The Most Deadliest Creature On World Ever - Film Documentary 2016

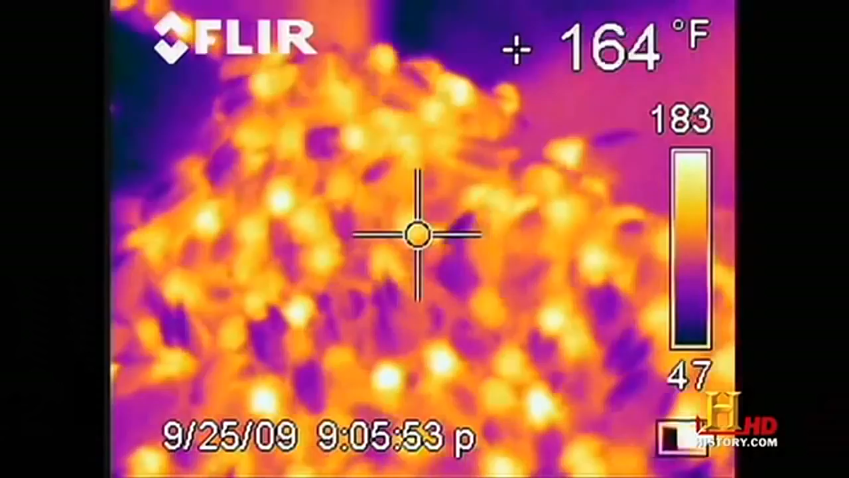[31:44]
On screen: spot 164°F
toward the center of the frame which is the warmest part of the hive
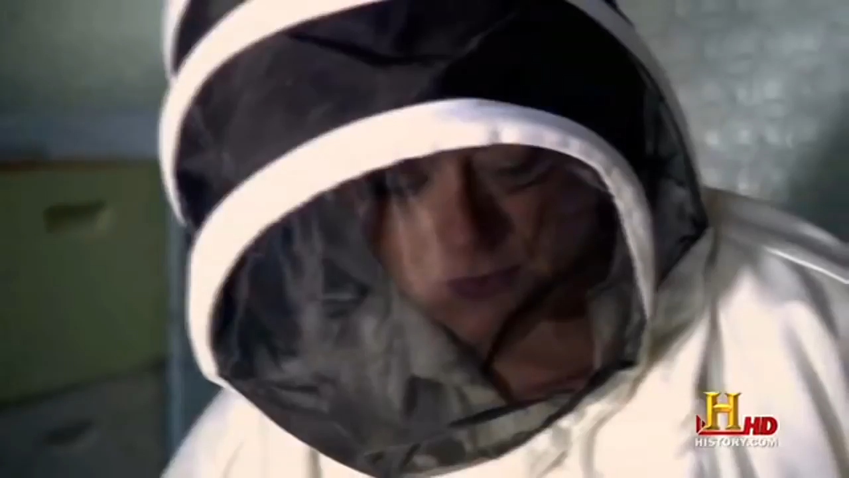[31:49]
you can see they're moving up from the bottom of the frame towards the center and gathering in a cluster and this is
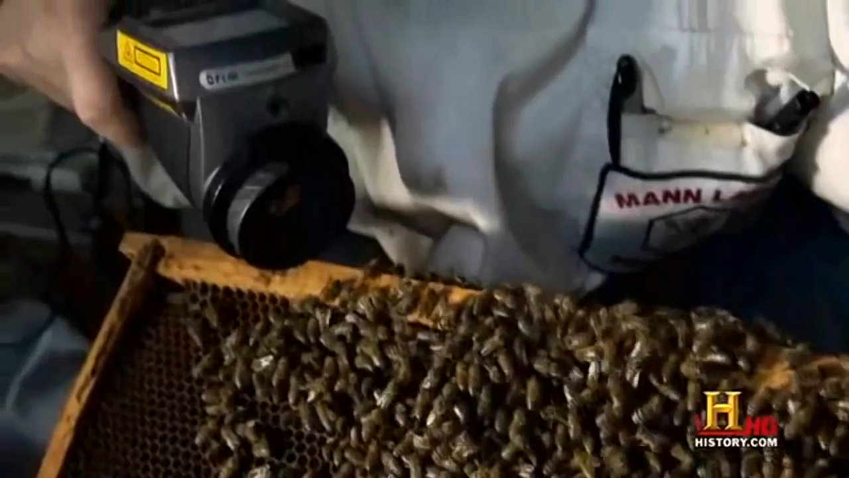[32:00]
the hottest part of the colony right now so they're trying
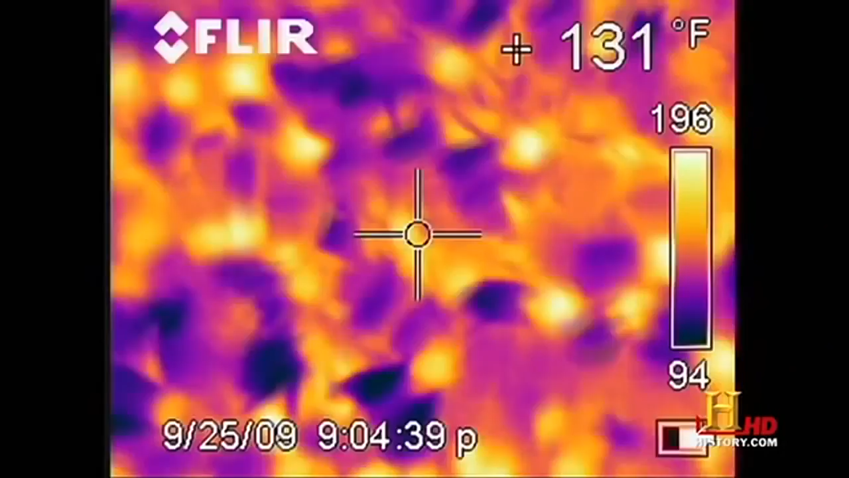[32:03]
On screen: spot 131°F
to keep each other warm and they're also trying to keep the queen warm and they'll continue to do this as they get
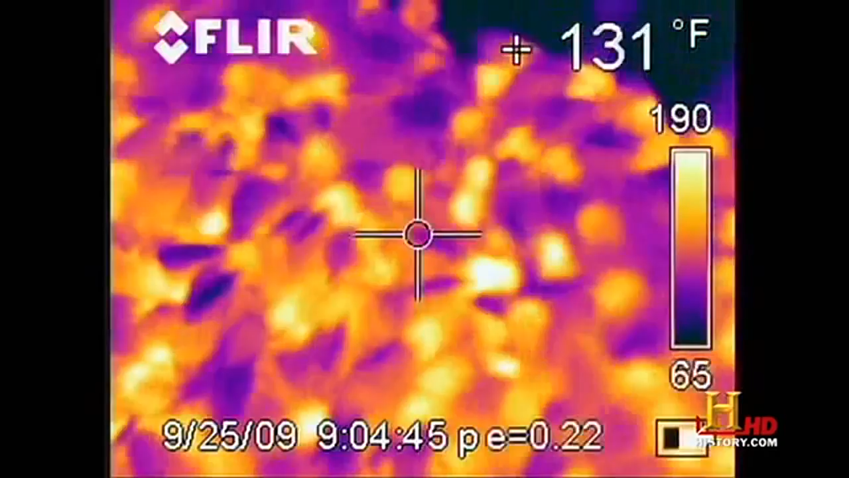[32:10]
On screen: spot 131°F
colder and colder the giant swarms of bees seem to be learning strategies to survive in the cold by crossbreeding and adapting to the environment